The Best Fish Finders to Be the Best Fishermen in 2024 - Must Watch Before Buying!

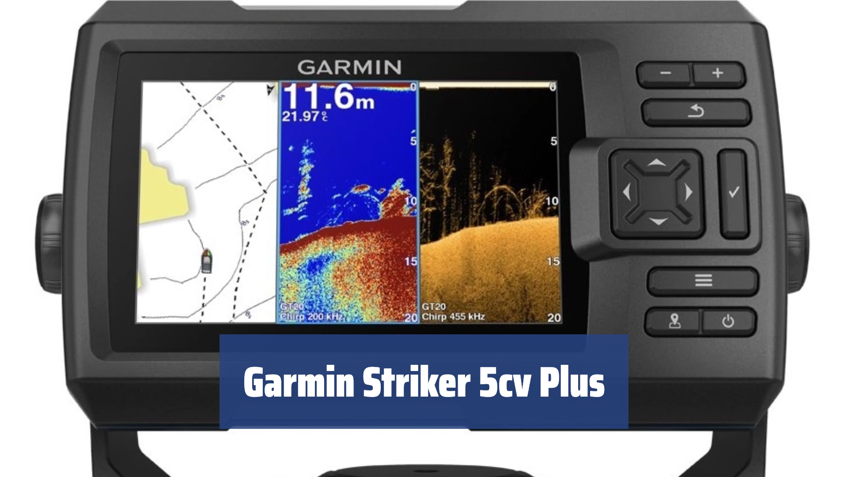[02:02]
On screen: depth 11.6 m
Number 3. Before you can use it to its full potential, the appliance will require prior setup.
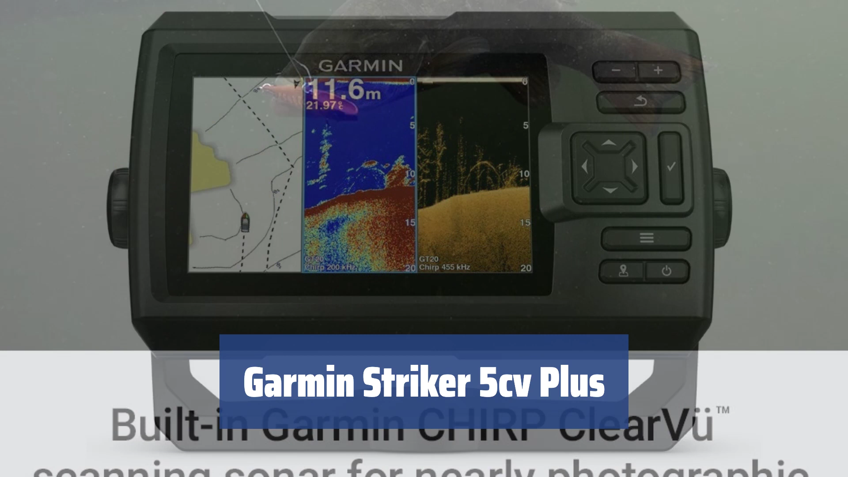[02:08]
On screen: depth 11.6 m
Use the GPS function to create separate waypoints for mapping the sector you want to fish in.
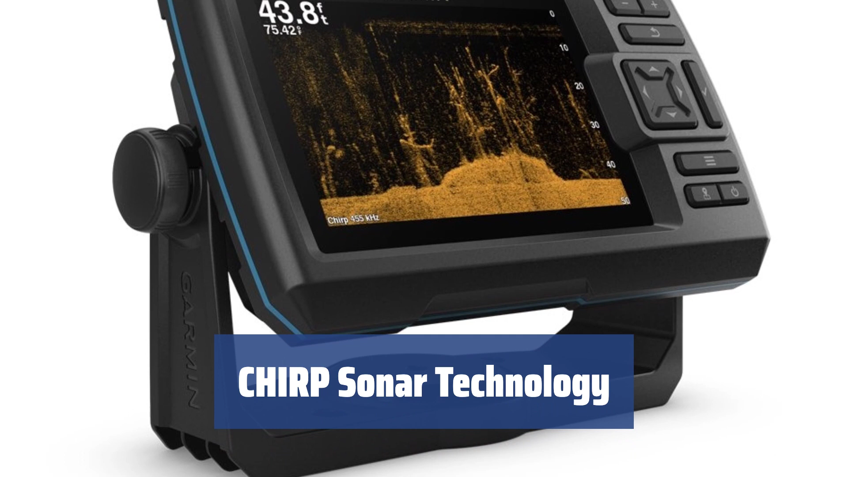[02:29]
On screen: depth 43.8 ft
It can scan everything that passes underneath your boat.
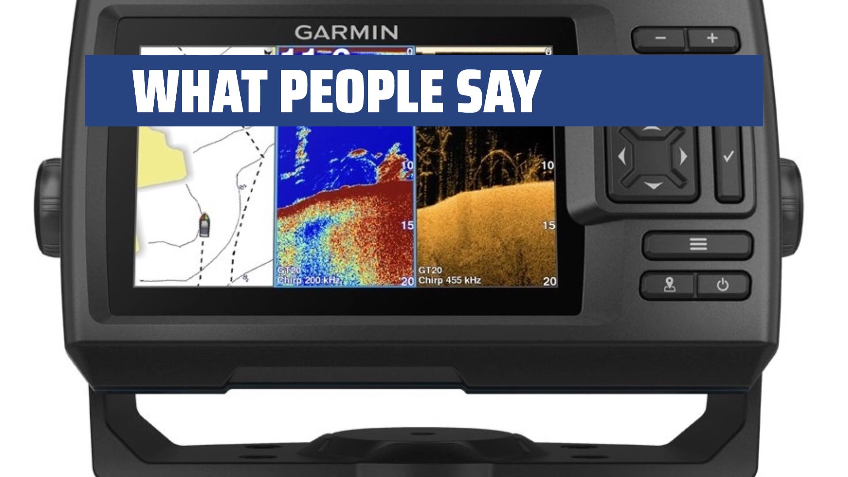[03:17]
Works great. Nice being able to see water temps and depths on one screen.
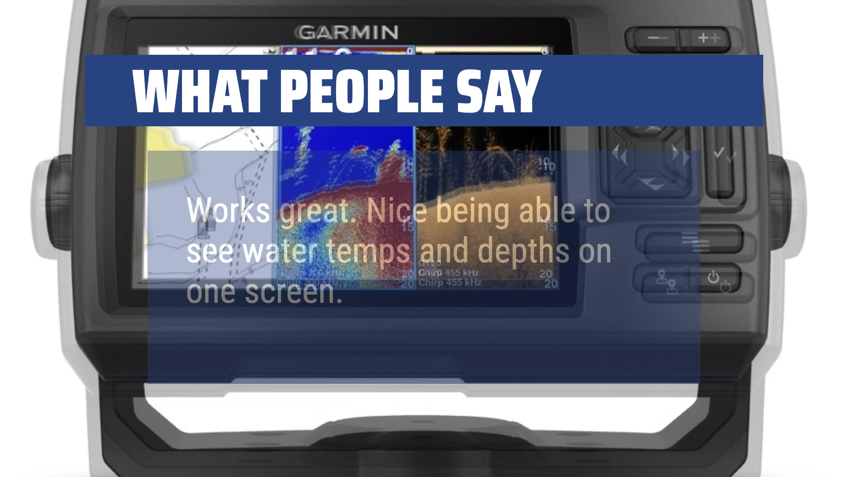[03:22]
This is Garmin's base model. It has their great traditional and clear view technology that seems to be on par with the Garmin Xmap units that cost three times the cost of the base unit.
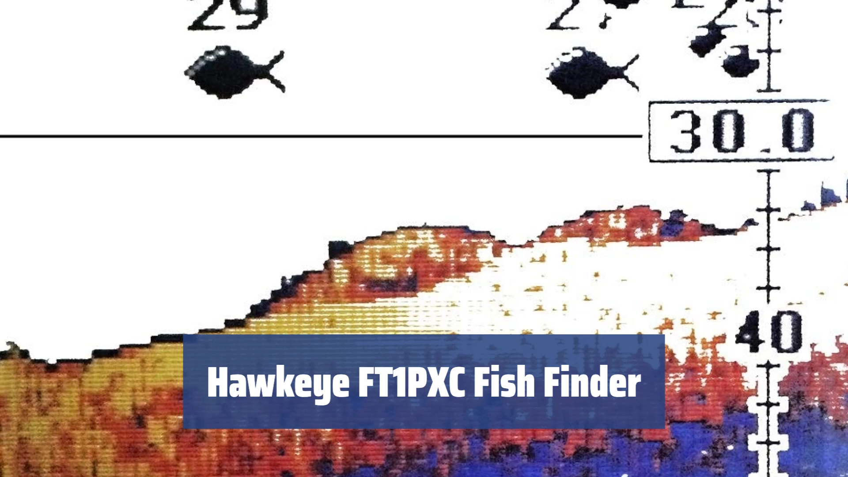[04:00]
Looking for a fish finder that won't break the bank. The Hawkeye FT1 PXC is a top choice for its affordable price and impressive features.
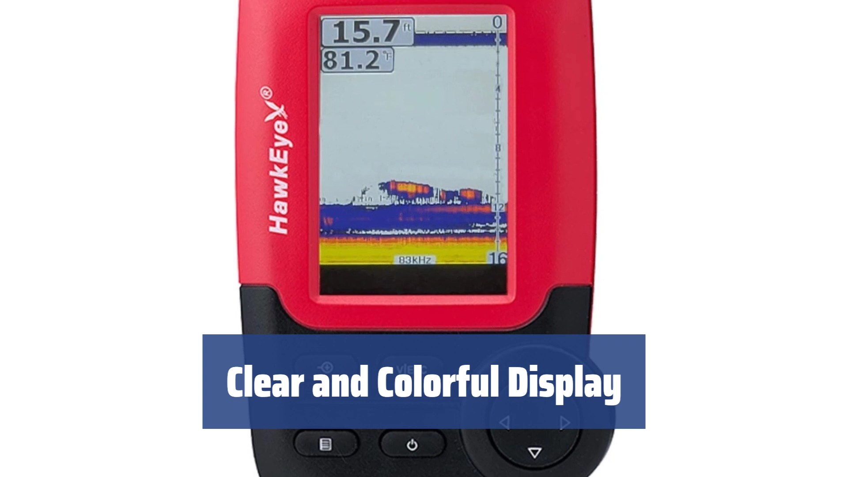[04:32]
On screen: depth 15.7 ft
The 3.3 inch screen provides a clear view of underwater activity and the fully colored multimode screen offers different display options for various fishing conditions.
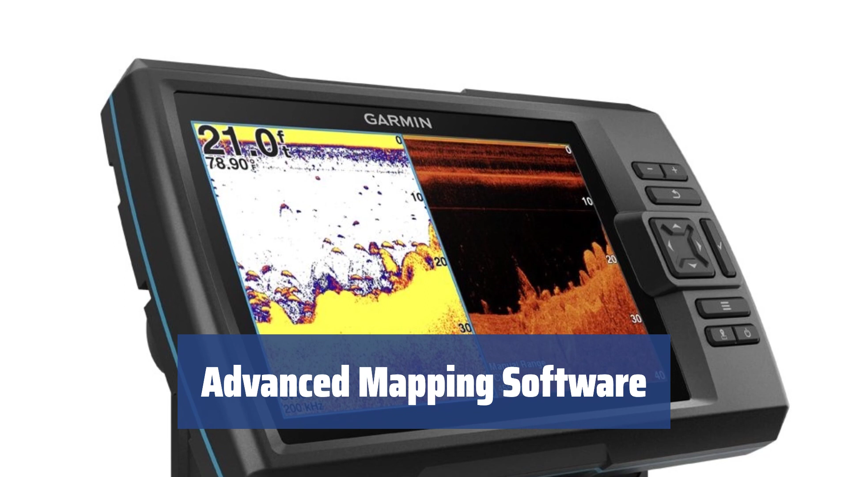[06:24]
On screen: depth 21.0 ft
The integrated Garmin Quickdraw Contours mapping software allows you to create and store high definition fishing maps, covering the places you've been at. The ActiveCaptain app enables seamless waypoint transferring and provides easy access to Quickdraw Contours community.
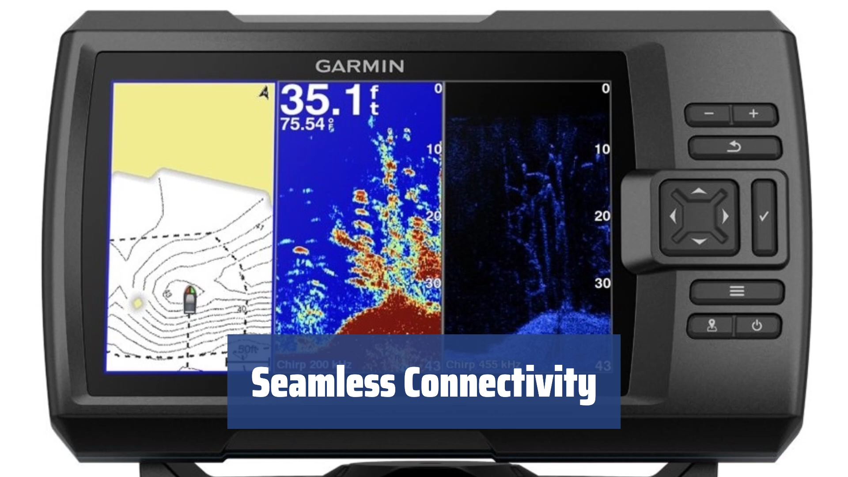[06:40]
On screen: depth 35.1 ft
Using the Finder's integrated Wi-Fi module, the ActiveCaptain app can be paired within seconds, providing smart notifications to the screen.
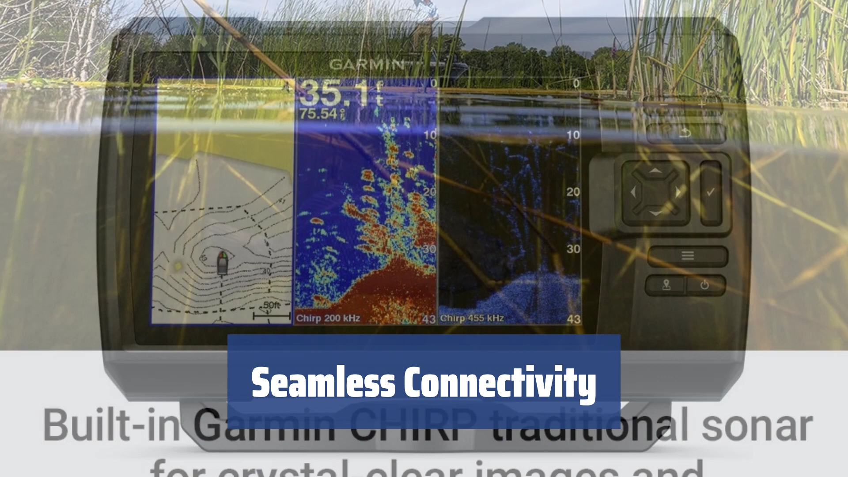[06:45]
It also enables frequent software update notifications and works with the built-in GPS to mark waypoints and display the boat's speed.
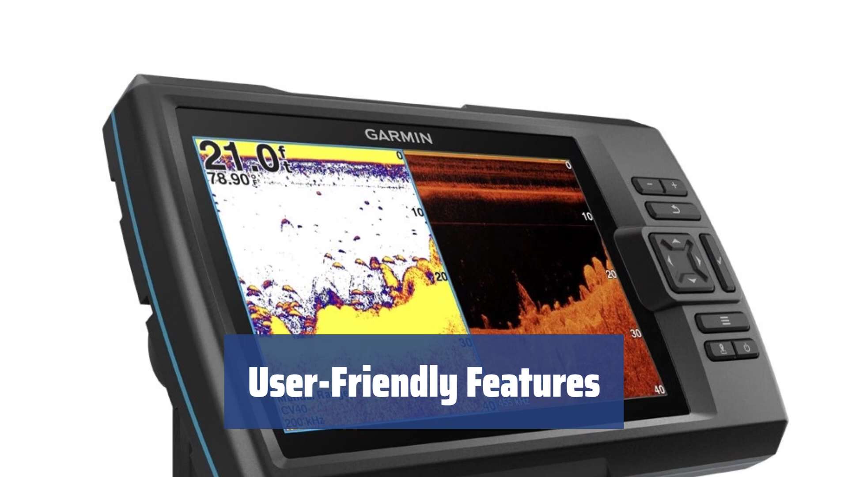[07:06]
The Garmin Striker Plus is packed with features to enhance your fishing experience.
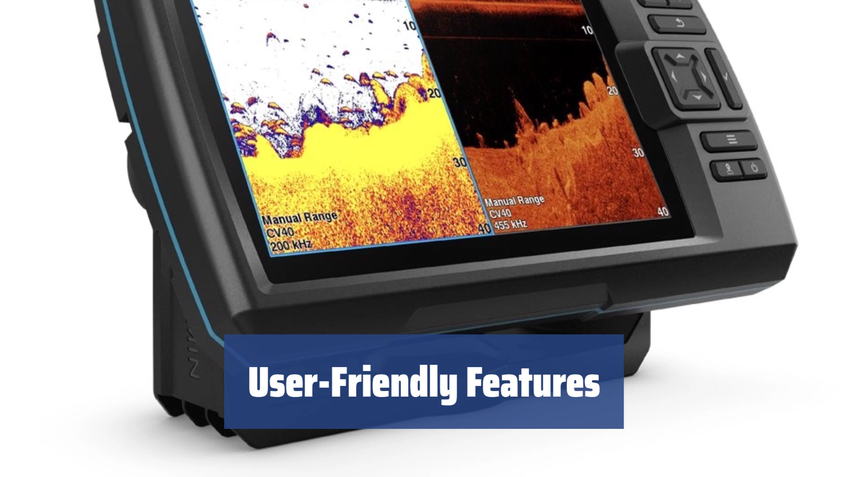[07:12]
However, the provided instructions are lacking, so figuring out its settings will take some time.
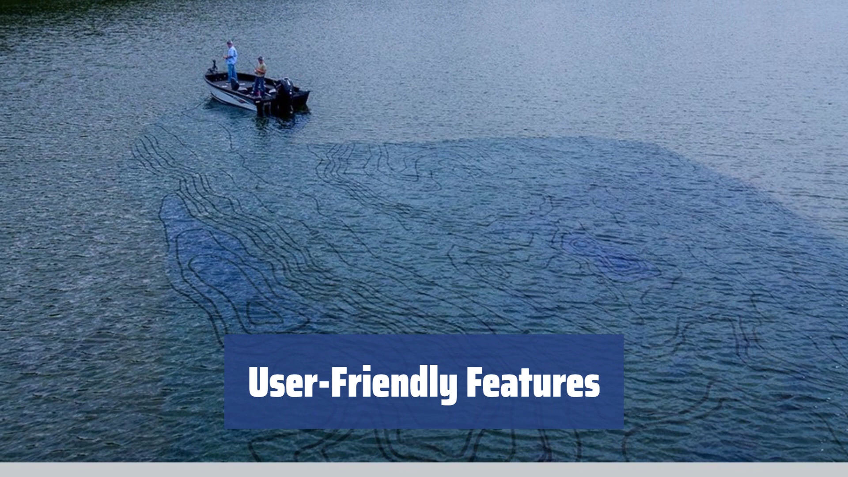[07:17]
Still, considering how much it helps, it will be time well spent.
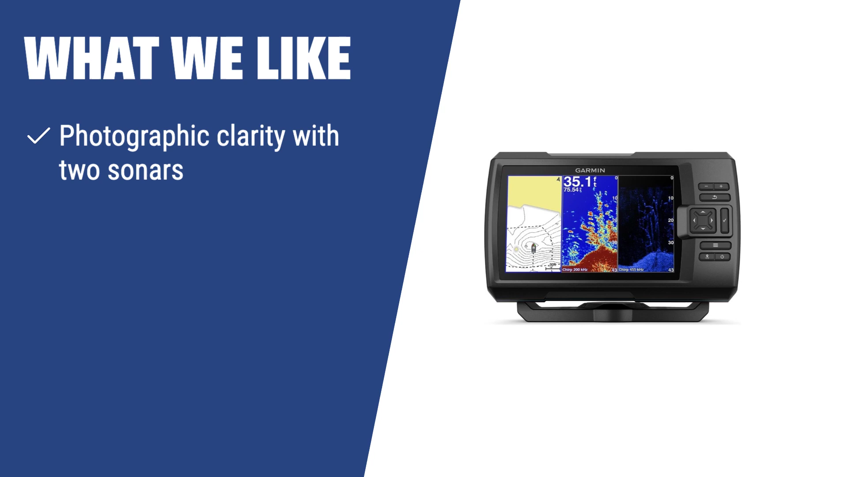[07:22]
What we like If you are looking for a fish finder with photographic clarity, integrated mapping software, and a smart notifications app, you should consider this model. It delivers excellent target separation and provides easy access to high definition fishing maps, making it a great choice for successful fishing.
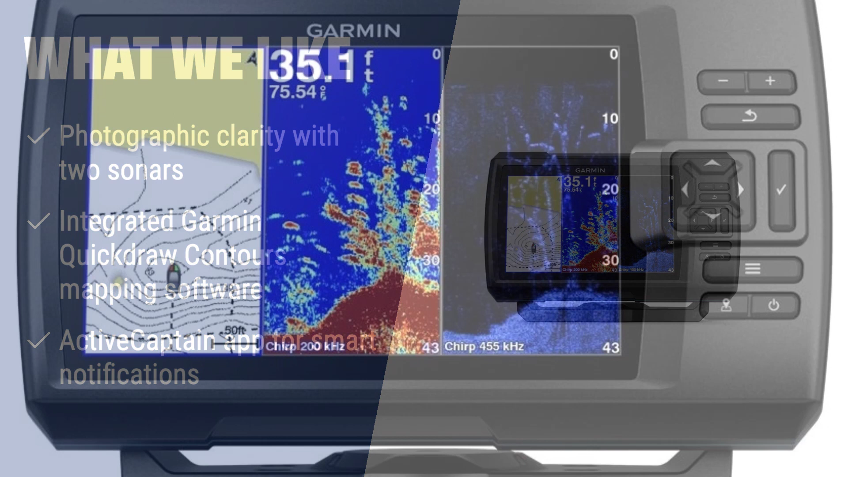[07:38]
On screen: depth 35.1 ft
What people say Love the size of the screen and the way I can customize my screens are awesome.
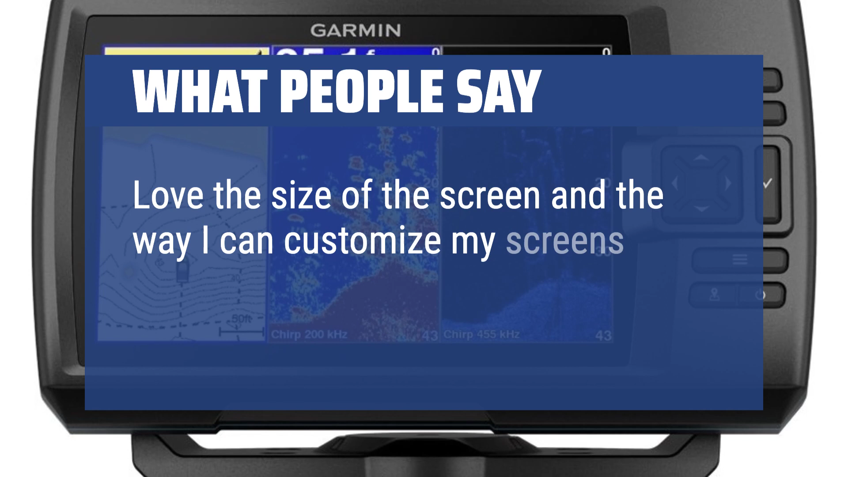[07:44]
Great unit, very easy to use, user-friendly,